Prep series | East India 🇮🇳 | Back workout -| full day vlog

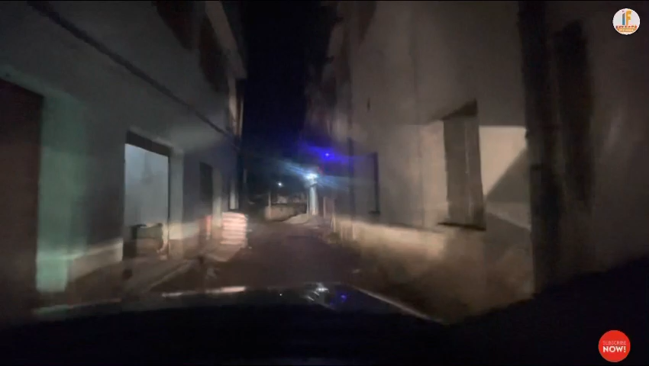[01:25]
तो अभी जिम आपका सामने है,
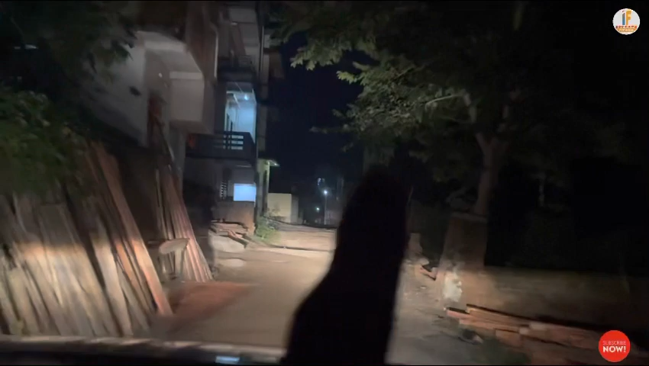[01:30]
वहाँ पे जो पीला कलर का छोटा वो दिख रहा है आपको, क्या बोलते हैं दीवार, लेकिन अभी कोई आया नहीं है वरना यहाँ बाहर खड़े मिलते लोग।